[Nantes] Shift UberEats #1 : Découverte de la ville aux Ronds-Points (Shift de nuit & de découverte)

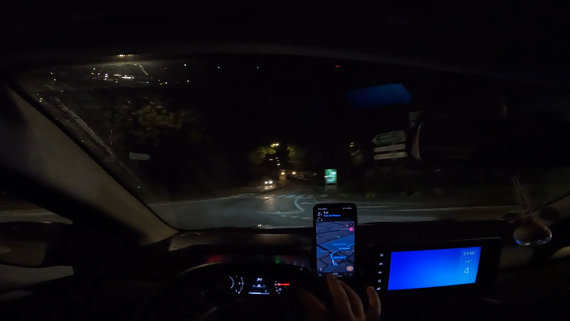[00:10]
car vous allez peut-être reconnaître pour certains en tout cas reconnaître plutôt le fait que nous ne sommes pas dans notre lieu habituel où sommes nous aujourd'hui nous sommes à Nantes à Nantes pour découvrir la ville pendant 15 jours j'y suis donc l'occasion pour moi de tourner quelques vidéos de découvrir la ville découvrir ces nombreux ronds-points visiblement il y en a énormément du peu que j'ai vu et du coup on est parti pour découvrir cette ville il est 23 ans 50
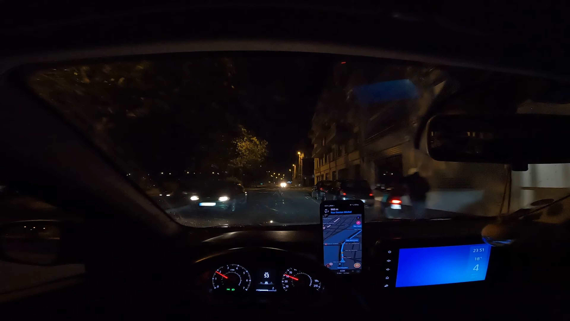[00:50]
comme on dit toutes les rooms mentara du coup on est parti les amis on va sûrement se tromper de la route on va découvrir ça va être un petit peu compliqué mais bon c'est pas grave on est parti avec une commande à 6 euros pour commencer j'ai essayé depuis direct mon air bnb le plan il est énorme et on va passer par le mou qui est mon coup au cousu il y en a un tramway tiens les tramway continuent de circuler je sais pas à quelle heure ça s'arrête ici
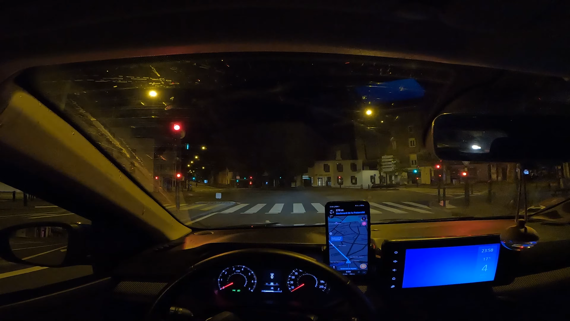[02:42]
je suis à 70 ou les deux 50 bon les amis nous arrivons dans 500 m dans 500 m à l'adresse du client ah j'ai froid moi j'ai un clé un petit peu pour la gopro qui ne surchauffe pas et elle est déjà chaude en plus le récit de gopro du coup j'ai froid le feu est très bon il est passé vers plein de piétons et vers pour l'eau c'est parti alors par contre je dois rouler j'ai failli aller sur la route j'ai failli y aller en contre sens ça faudrait peut-être éviter quand même
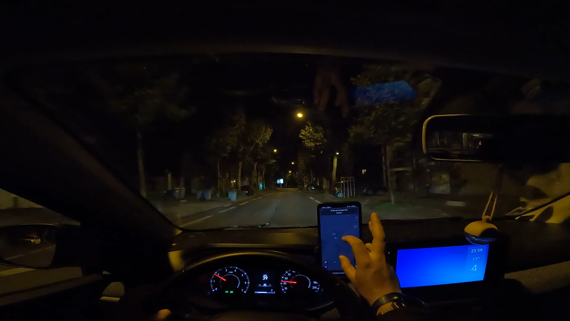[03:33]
bon on est à mi-route environ ah je me tâte alors boulevard de la Fraternité quelque part ici et il est minuit en plus enfin je n'ai pas son avis il arrive à minuit et on a l'heure 68
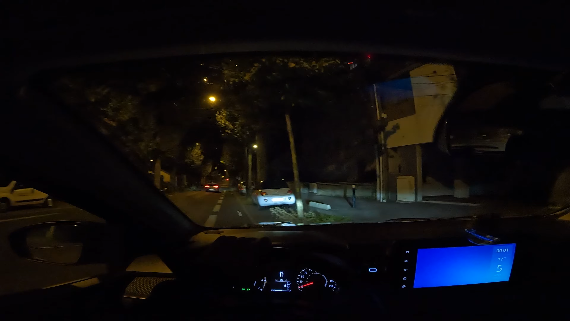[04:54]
je me suis mis à la range mais au moins je suis sur le côté